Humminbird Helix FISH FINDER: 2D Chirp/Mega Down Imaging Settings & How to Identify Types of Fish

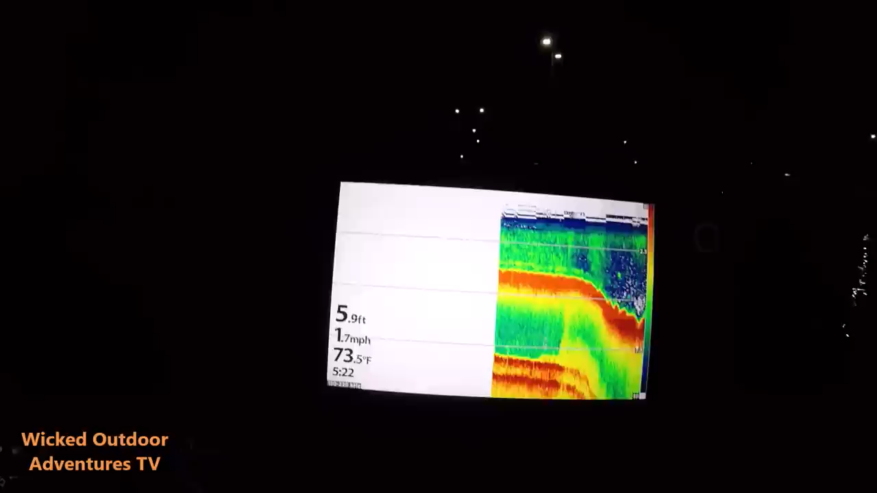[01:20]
On screen: depth 5.9 ft, water 73.5°F, speed 1.7 mph
Now, it's early morning here so to control the brightness you're just going to go to your power button right here,
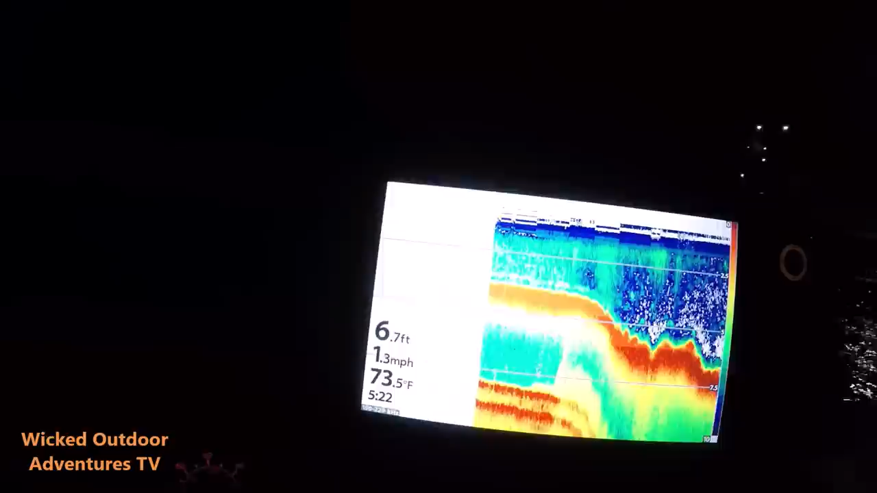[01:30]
On screen: depth 6.7 ft, water 73.5°F, speed 1.3 mph
press it once and you can see it brings up the light and I'm going to do it,
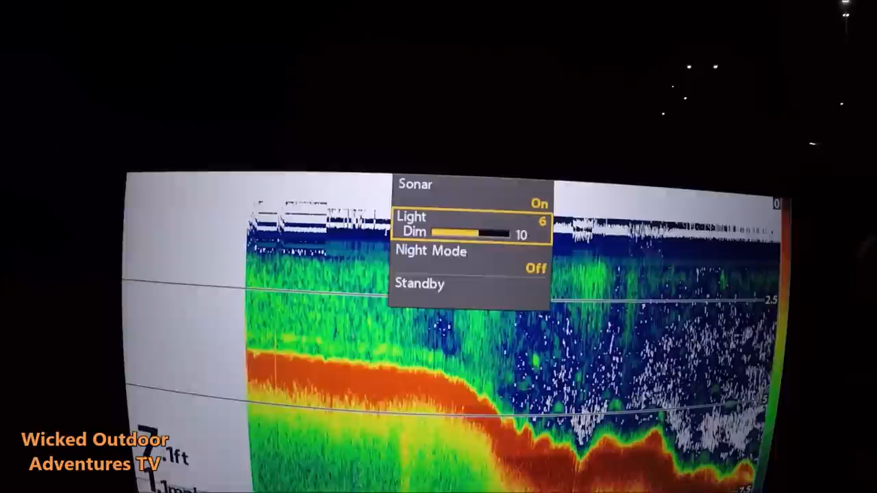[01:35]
it's early morning here so I'm going to go down to, we'll go down to 5. I think you can see it fine.
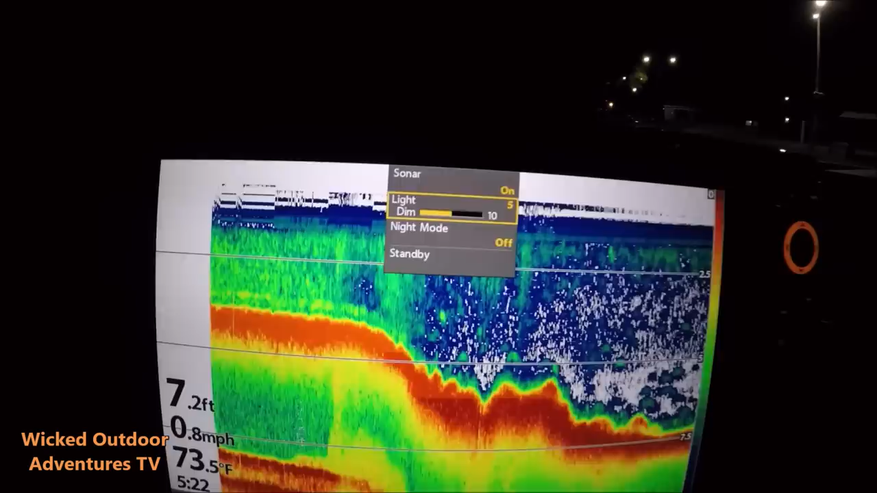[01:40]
On screen: depth 7.2 ft, water 73.5°F, speed 0.8 mph
So, we're going to ease right over here, there's a little ledge
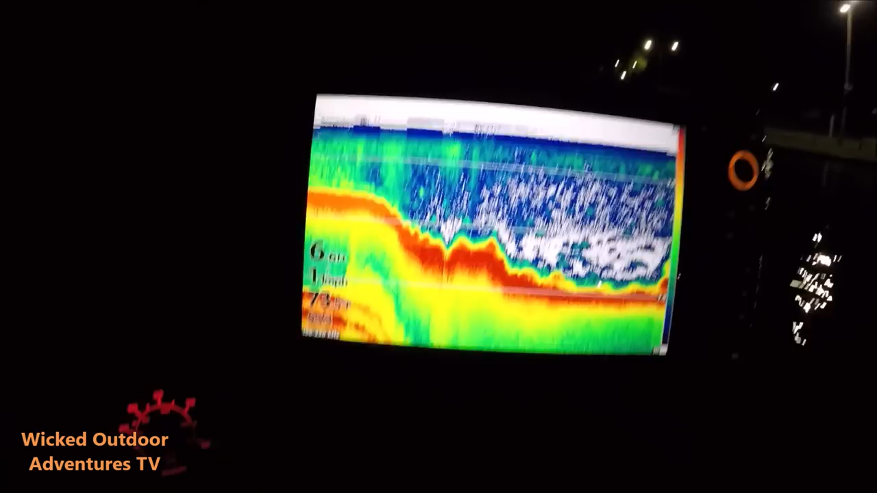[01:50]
and we're going to ease right over here and see if we can mark some fish this morning and
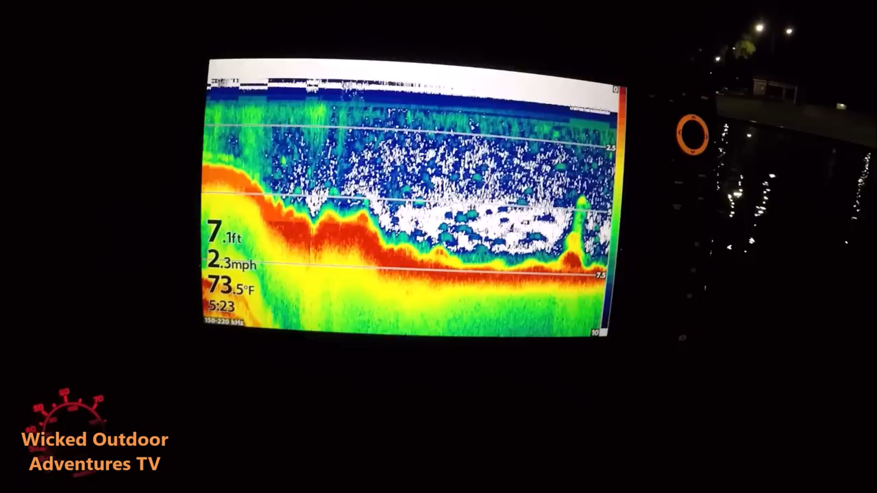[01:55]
On screen: depth 7.1 ft, water 73.5°F, speed 2.3 mph
show you some of the basic settings and hopefully identify some fish.
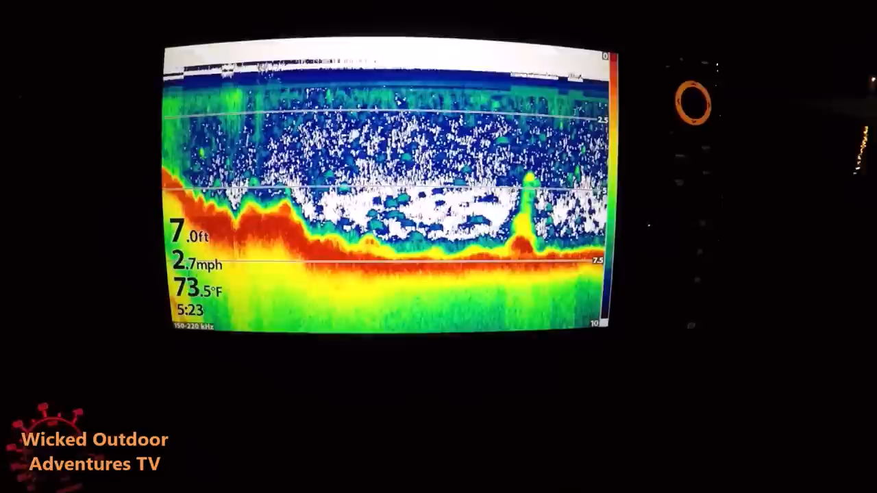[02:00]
On screen: depth 7.0 ft, water 73.5°F, speed 2.7 mph
Alright guys, let's start out with the down imaging basic settings.
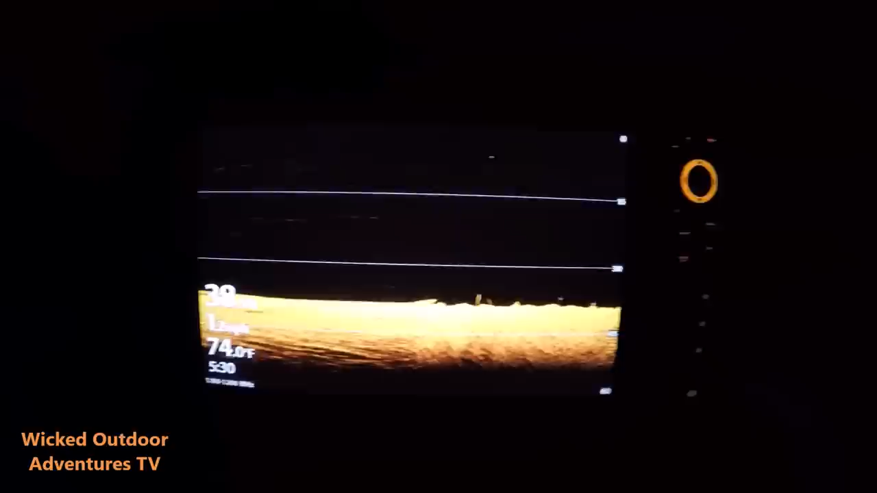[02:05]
To do that, I'm going to go to my menu button and you can see here, I'll start at the top.
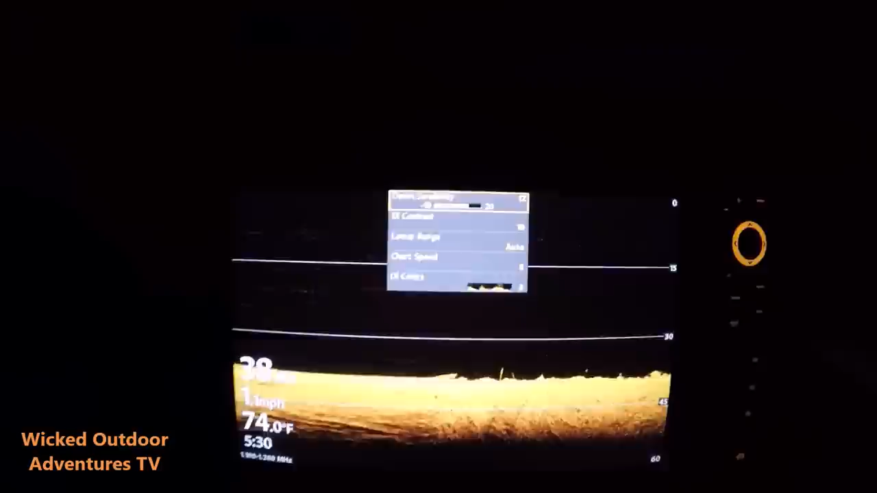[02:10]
On screen: water 74.0°F
My down sensitivity is 12.
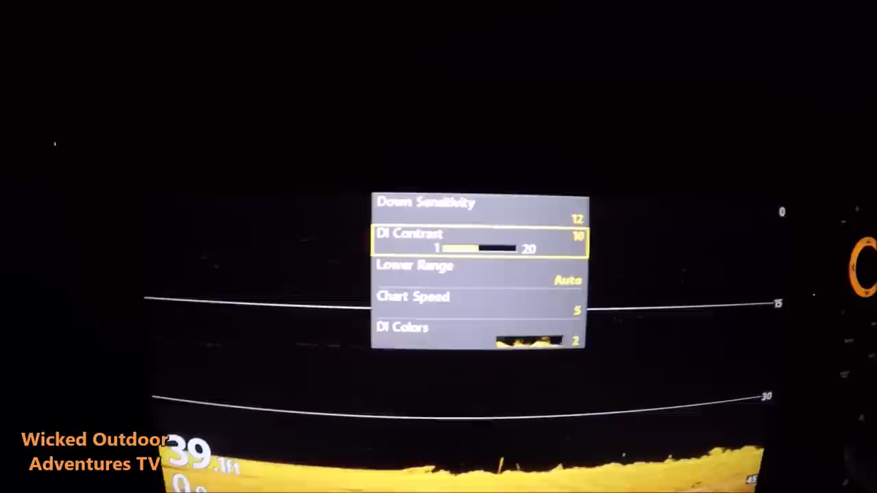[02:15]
My down image and contrast is 10. Lower range is auto. Chart speed is 5.
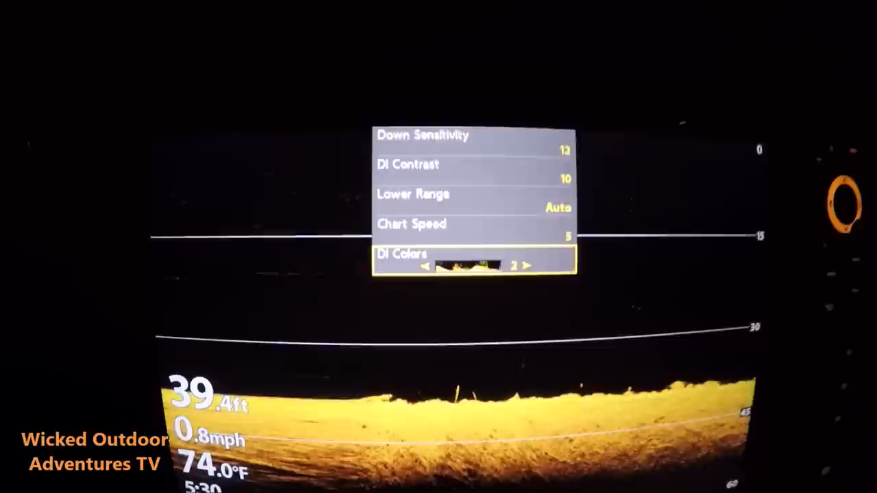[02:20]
On screen: depth 39.4 ft, water 74.0°F, speed 0.8 mph
And then my color is 2, but you can change colors if you want. You can go to blue. There's a wide range of colors, I just like 2.
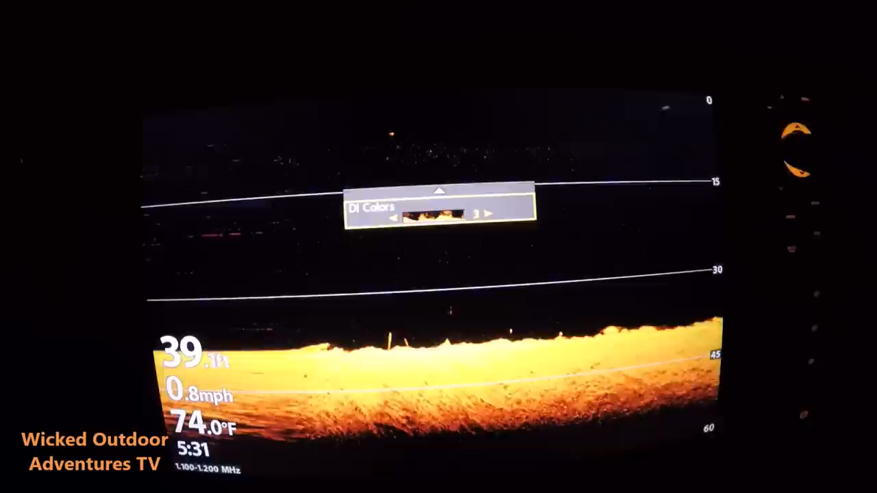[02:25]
On screen: water 74.0°F, speed 0.8 mph
So, there's my down imaging. So, now let's go to the 2D Sonar, show me my basic settings.
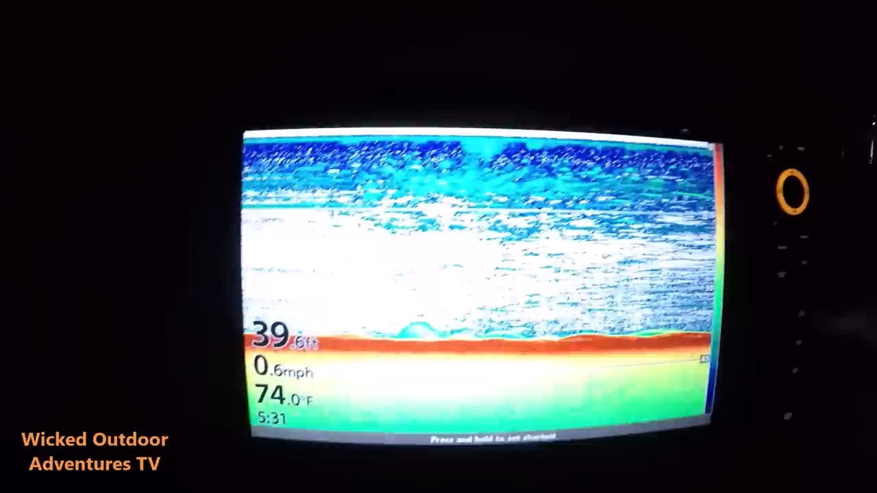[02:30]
On screen: depth 39.6 ft, water 74.0°F, speed 0.6 mph
Once again, I'm going to go to menu.
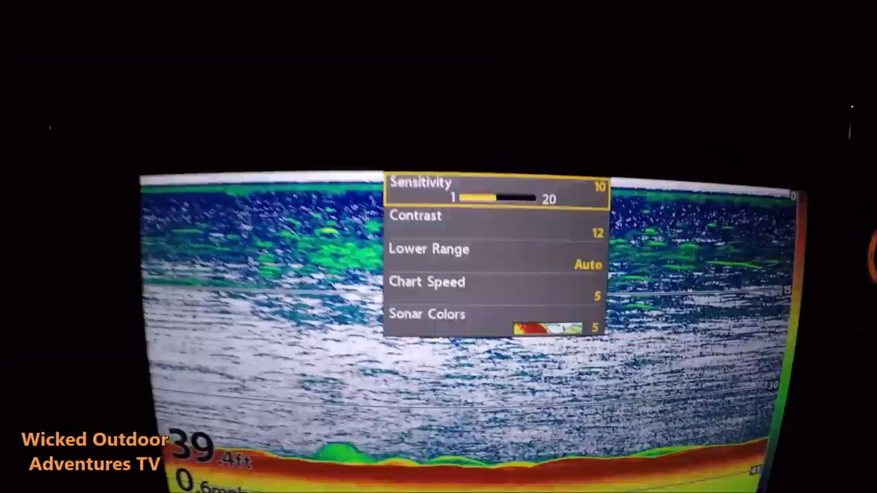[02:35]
My sensitivity is at 10. Contrast 12. Lower range is auto. Chart speed 5.
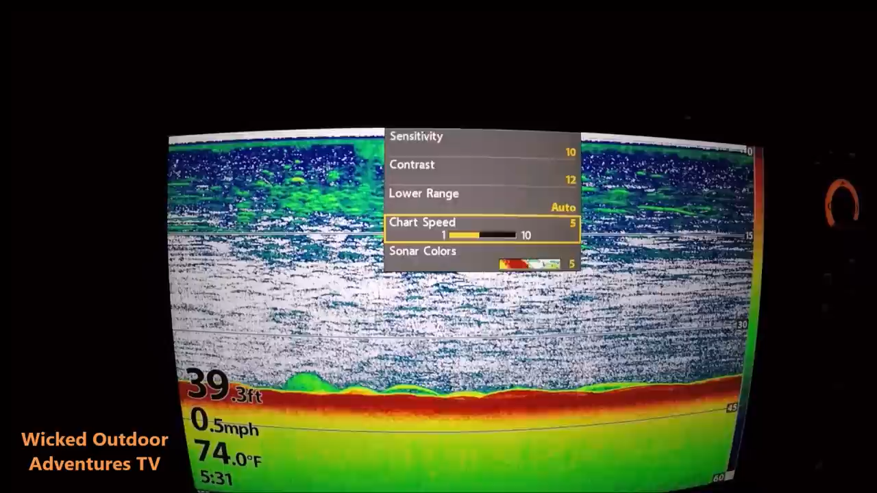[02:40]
On screen: depth 39.3 ft, water 74.0°F, speed 0.5 mph
And my colors is 5. So, there's your basic settings on your down imaging with the mega imaging plus and the 2D Sonar with the chirp. So, we're going to go here and see if we can mark some fish. Let's take a look at some videos that I did the other day of some fish that I marked. Take a look at these videos right here.
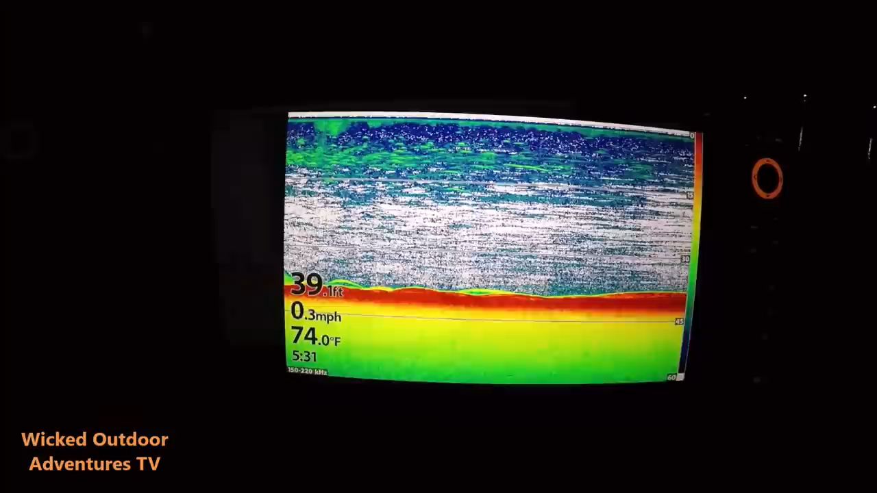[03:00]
On screen: water 74.0°F, speed 0.3 mph
We'll fish this morning. It's early. Looks like probably a striper here. This is probably a cat.
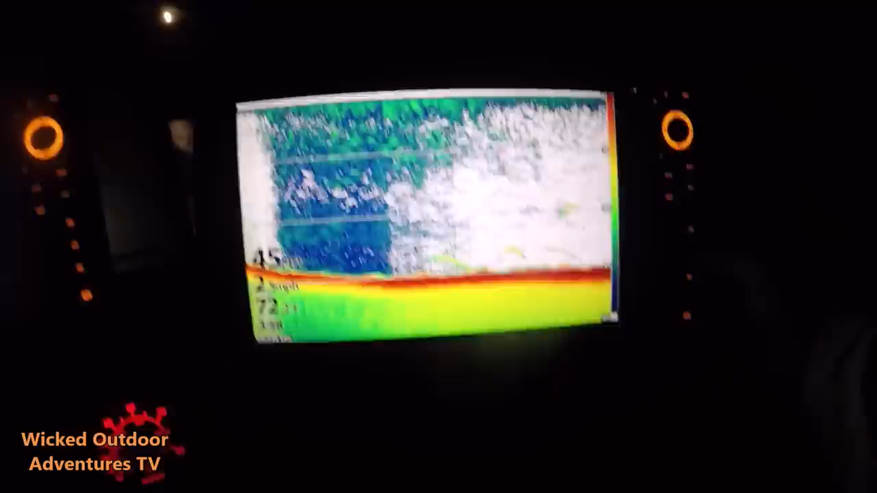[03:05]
Go to the down imaging.
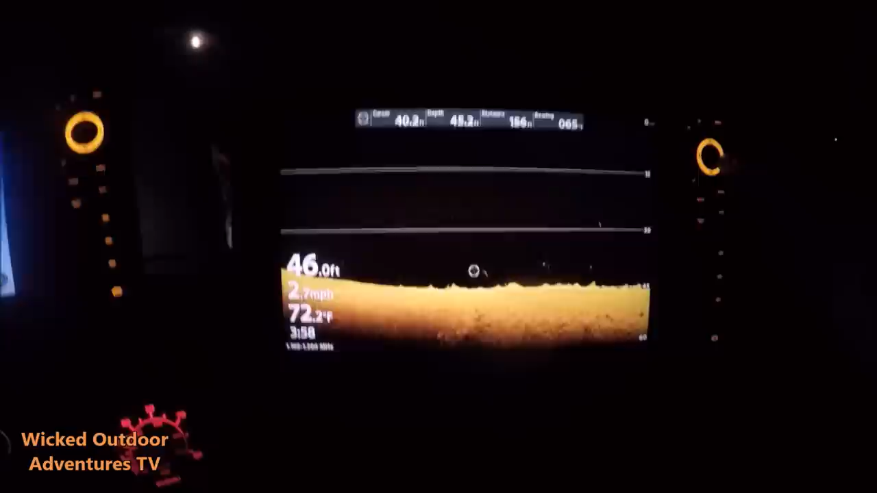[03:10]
On screen: water 72.2°F, speed 2.7 mph
And I'm going to say this is a sturgeon right here. Yep.